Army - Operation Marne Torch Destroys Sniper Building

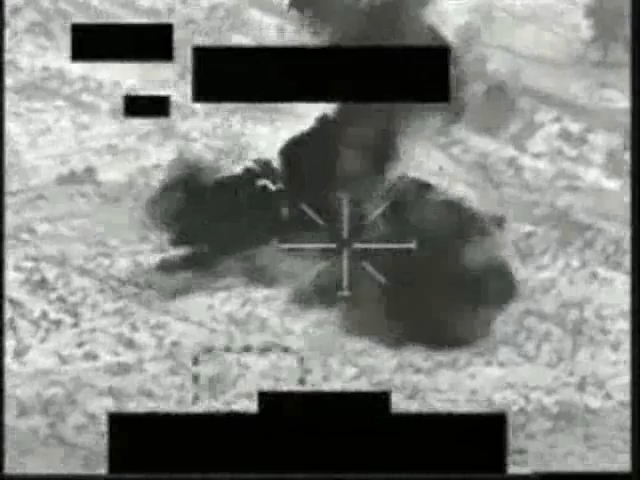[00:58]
I copy a good wind from lighter target of pressure.